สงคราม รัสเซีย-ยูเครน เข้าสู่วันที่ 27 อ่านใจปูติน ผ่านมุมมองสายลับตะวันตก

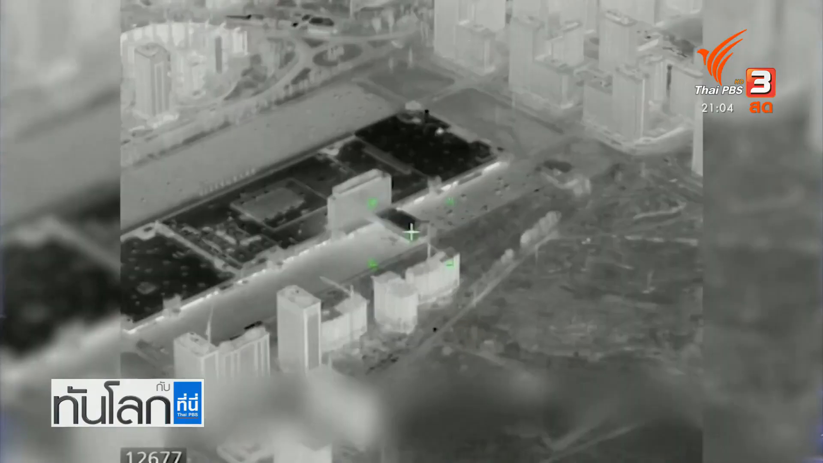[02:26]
เขาอ้างว่าศูนย์การข้าแห่งนี้ถูก
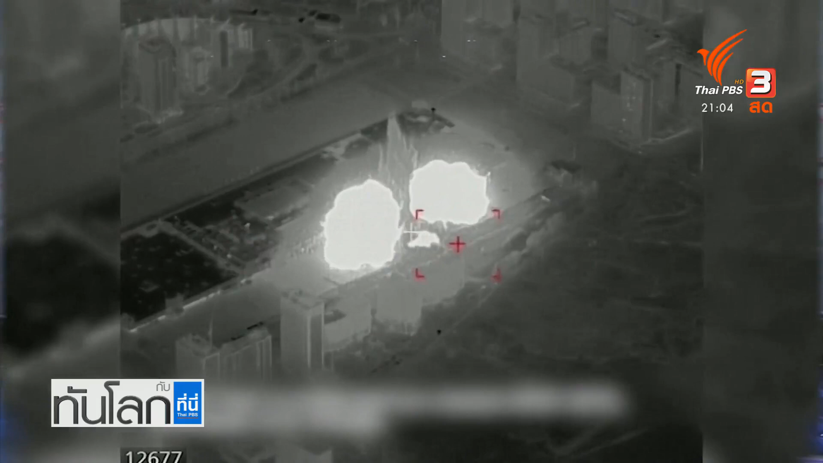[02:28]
ใช้เป็นครางเก็บอาวุธและฐานยิ่งขีปนาวุธของยูเครียนก็สะทอได้เห็นความเก
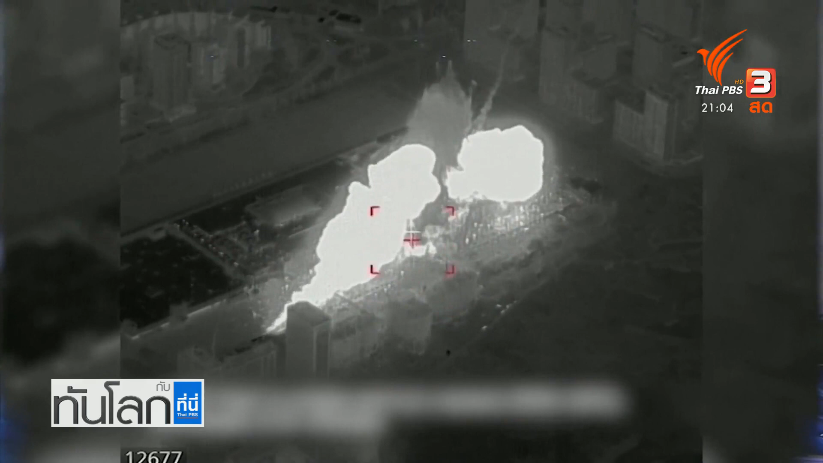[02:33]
้มค้นของการทำส่งครามขาวสาร